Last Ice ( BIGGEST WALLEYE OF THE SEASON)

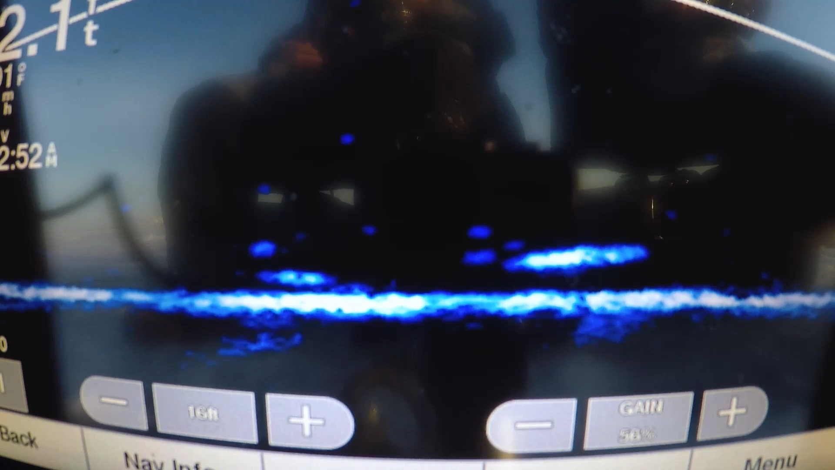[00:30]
Look, we're looking at your sheet. Reel up, go on, look it up. Oh, it scared the other fish away.
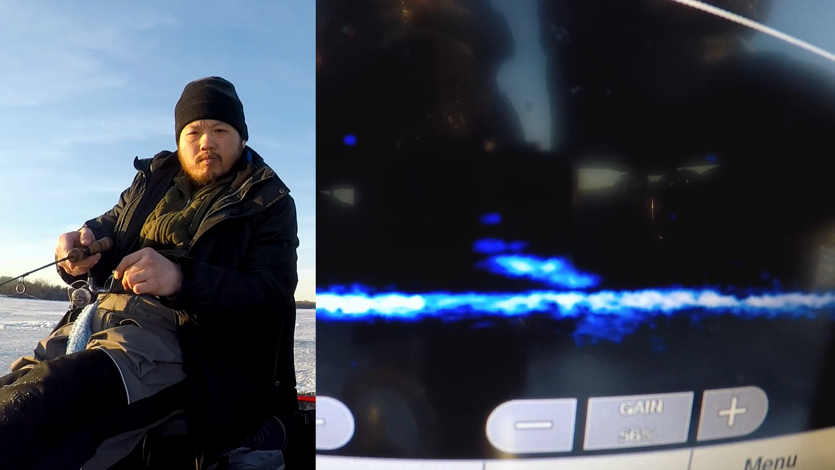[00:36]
Oh, gee, that's a big fish, dude. Got it!
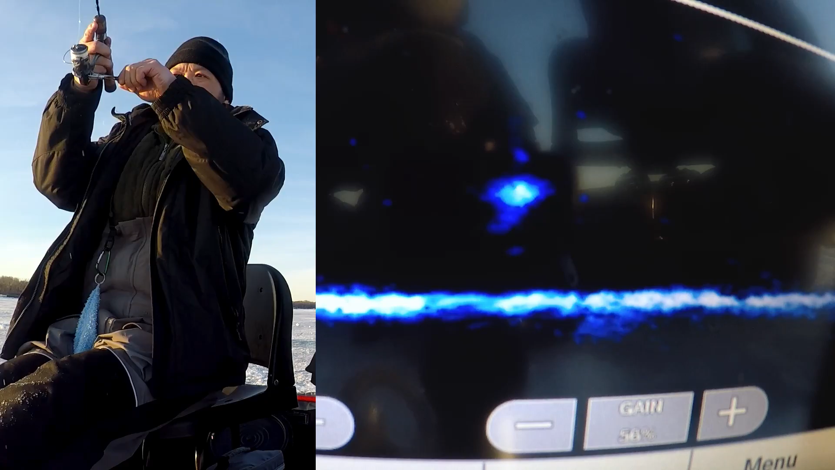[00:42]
Dude. Oh my god, gee, you had it hooked on already. I like looking at it. Watch it spin fast. Go get it, go get it.
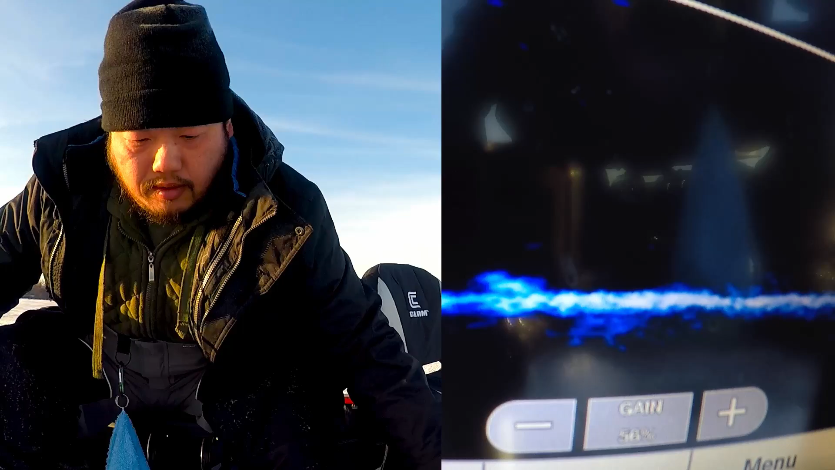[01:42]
Oh my god, what the hell? That one? The perch ate it.
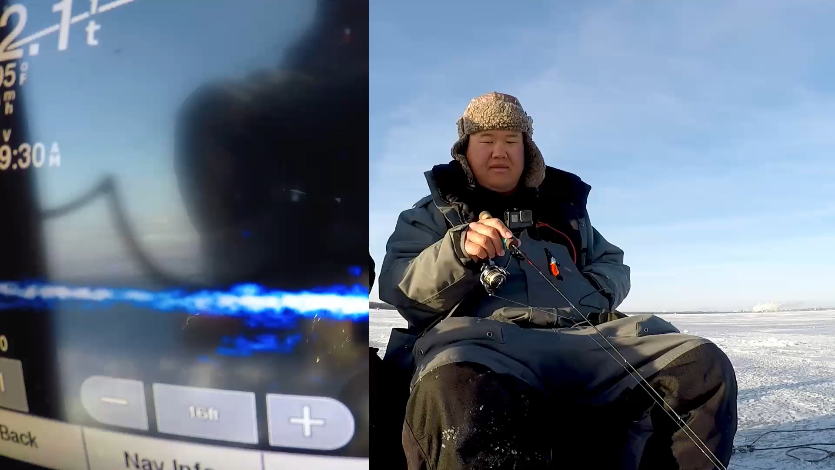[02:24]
Perch. How fast? Oh, perch. This is how fast it came in.
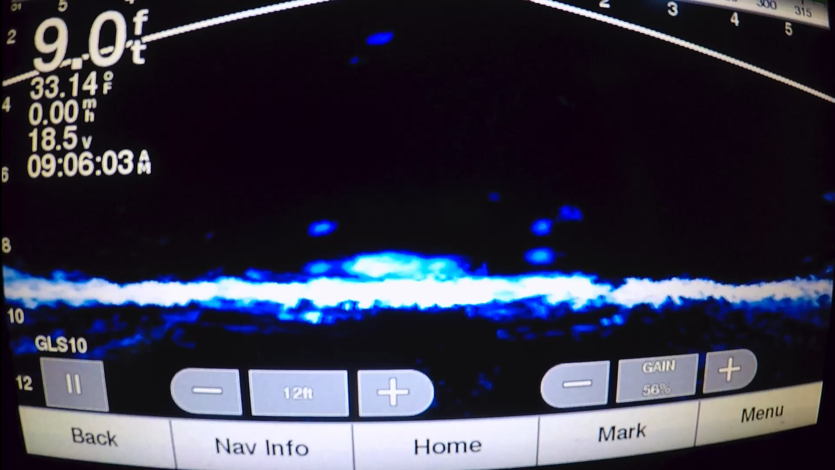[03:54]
On screen: depth 9.0 ft, speed 0.00 mph
Oh, yes, yours? Double G. I thought you did. Oh, here come. Come on, let's get a double right here.
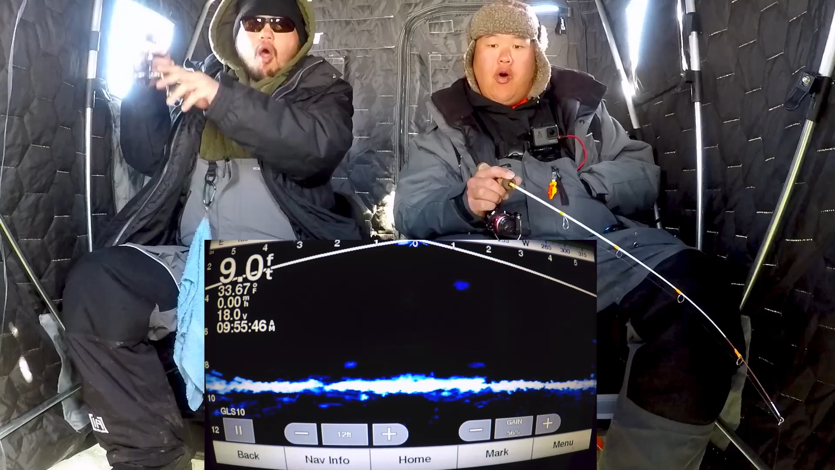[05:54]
On screen: depth 9.0 ft
Oh no, G! Oh, he came back, he came back. Drop it back down, drop it back down.
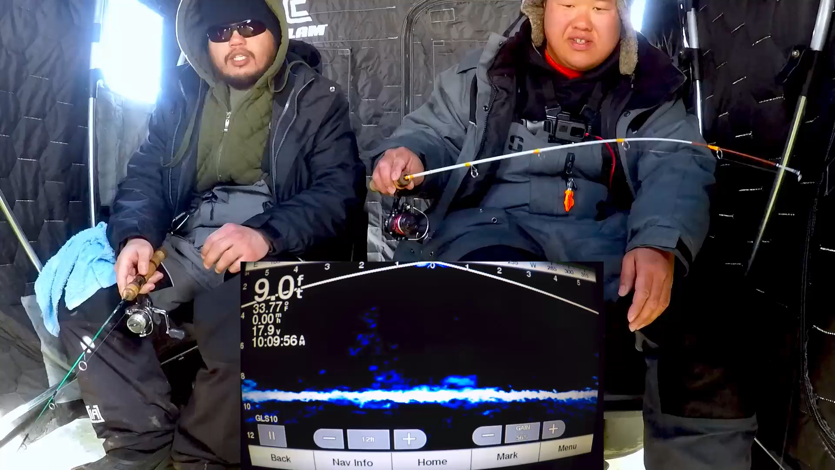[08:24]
On screen: depth 9.0 ft, water 33.77°F
Oh. Tungsten. Yes. Don't enjoy your flow right now. A dead stick to me.
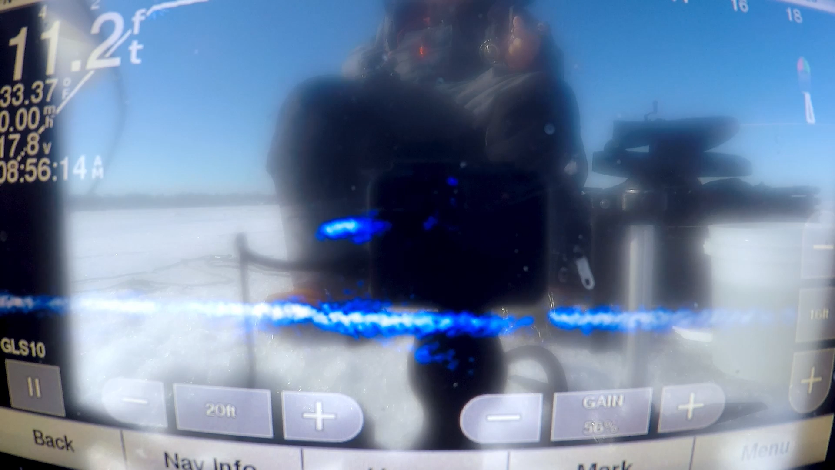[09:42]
On screen: depth 11.2 ft
Whoa, what's a big fish, dude? It's a third. Oh, just hit my. That's a big fish, G. Oh, big fish, G.
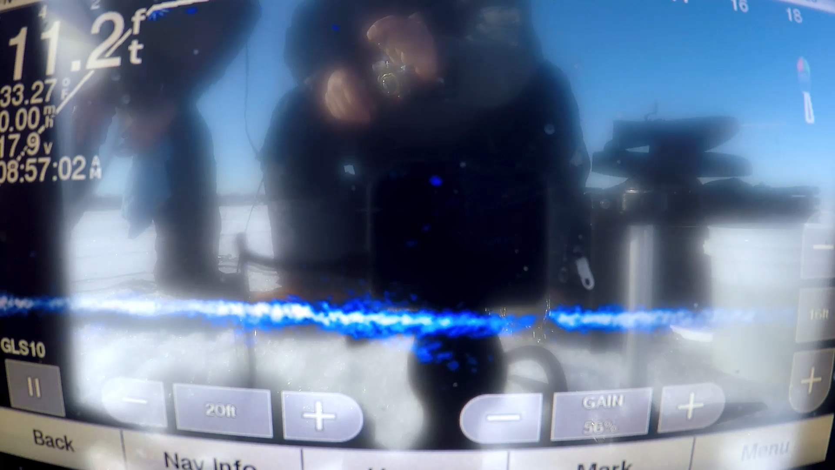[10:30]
On screen: depth 11.2 ft
Oh, that's so scary. Look at that, G. You see it on the Livescope?
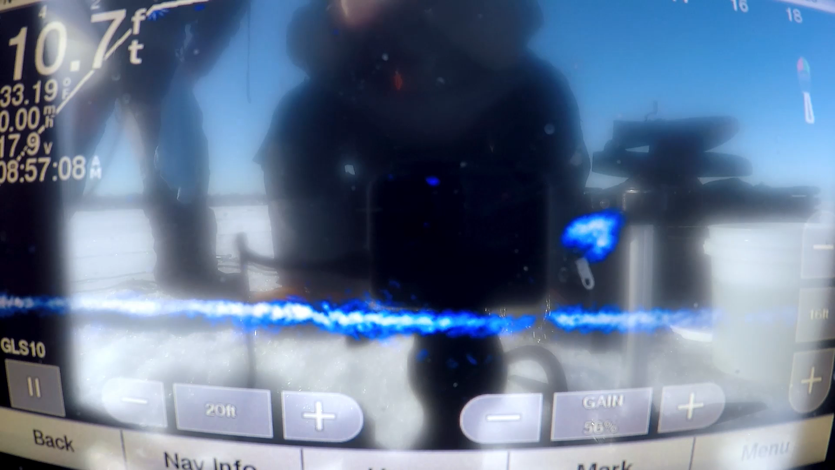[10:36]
On screen: depth 10.7 ft
Oh, look at that thing, dude. What is this thing? Stay on, man.
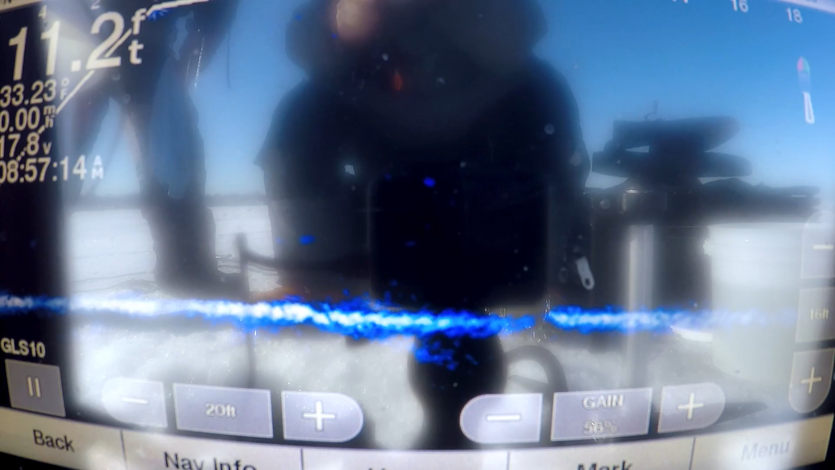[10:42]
On screen: depth 11.2 ft, water 33.23°F
Oh my god. Oh my god. What are you? Stay on, please. G, you better get ready.